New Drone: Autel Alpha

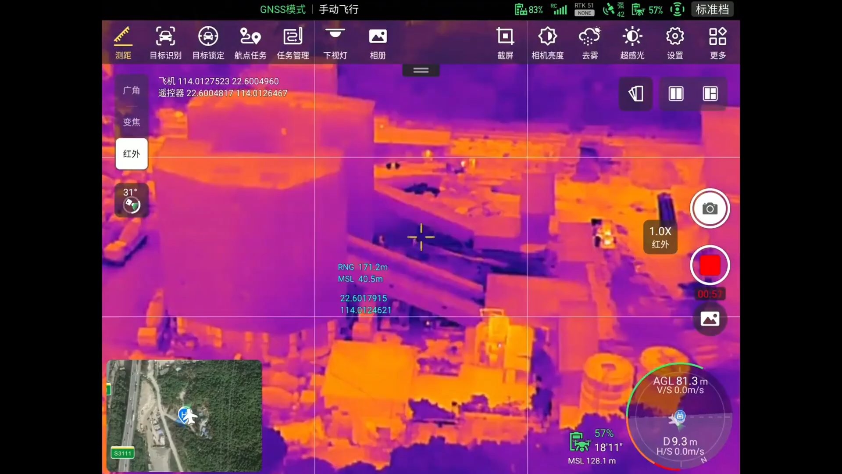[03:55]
Once you zoom in a little bit on that wide angle thermal, then that other thermal camera is going to pick up and do the rest of the way.
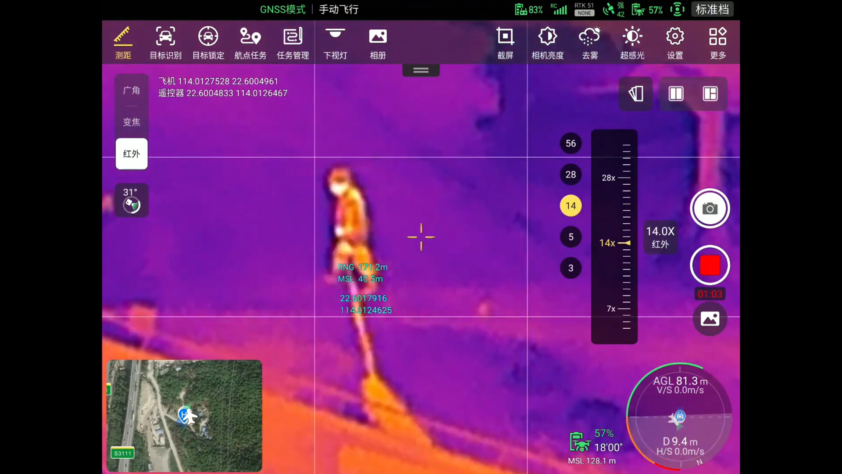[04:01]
So it is going to be a clearer image than just a single thermal camera. And both of these thermal sensors are 640 by 512 high resolution.
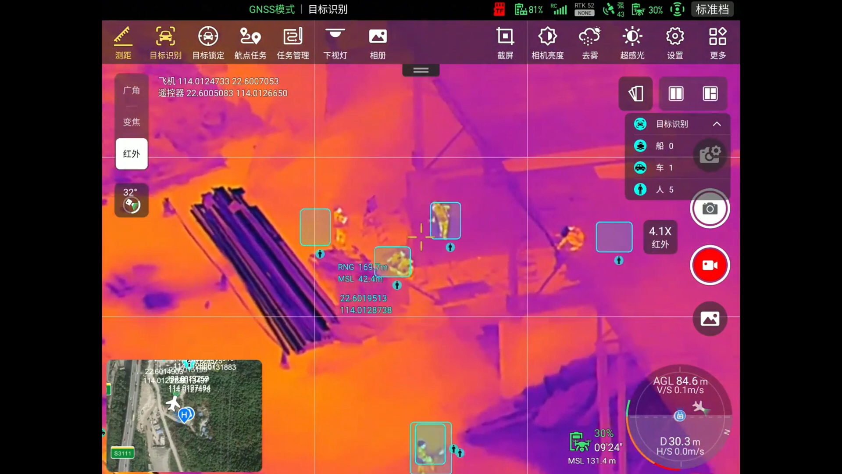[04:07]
So you're going to be able to get accurate heat signatures from 400 feet up in the air.